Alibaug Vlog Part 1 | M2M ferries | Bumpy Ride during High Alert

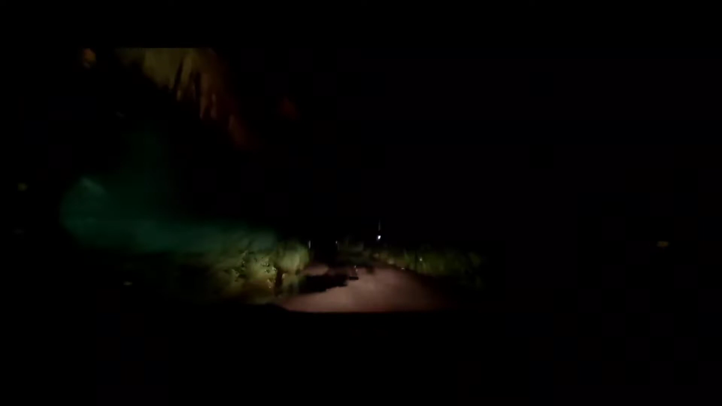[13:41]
यहाँ पे स्ट्रीट लाइट भी नहीं है एंड पिच डार्क है. ना आगे कोई गाड़ी है ना पीछे कोई गाड़ी है, सिर्फ हम लोग हैं यहाँ पे. सो आई गेस इन लोग को देख के यहाँ पे अगर आते हैं टूरिस्ट आते हैं
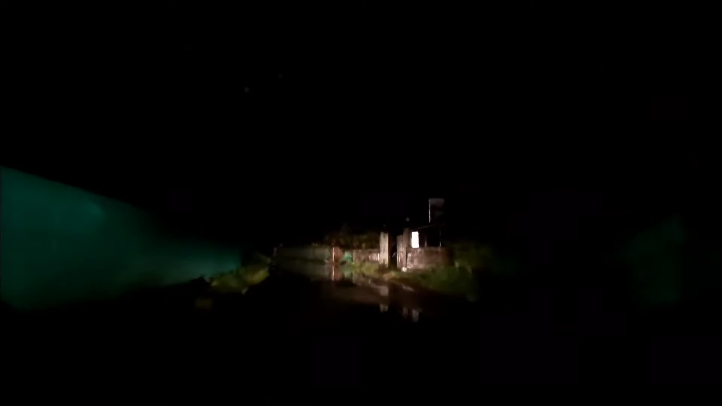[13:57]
रहने के लिए ये सब ऑन अ डेली बेसिस जब होता है तो आई गेस इतना तो इनको कर लेना चाहिए कि एक